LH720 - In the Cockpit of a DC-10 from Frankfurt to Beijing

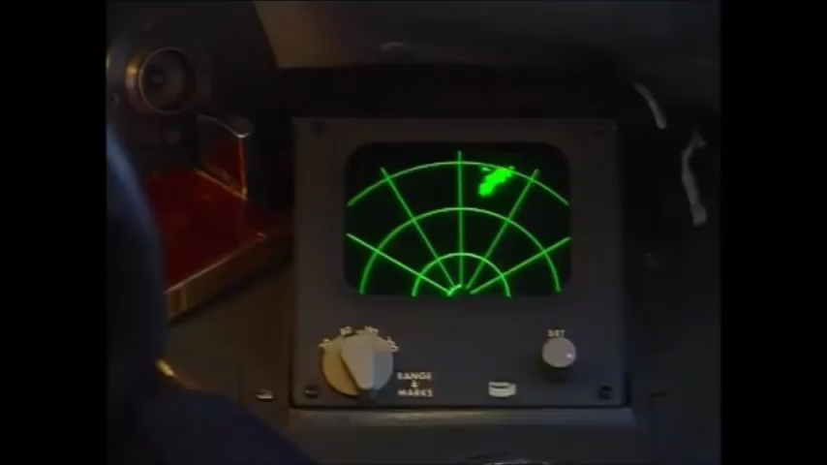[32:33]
After all these years, it's not surprising if the instruments in the DC-10 cockpit, for example the weather radar, seem rather antiquated compared to modern glass cockpits.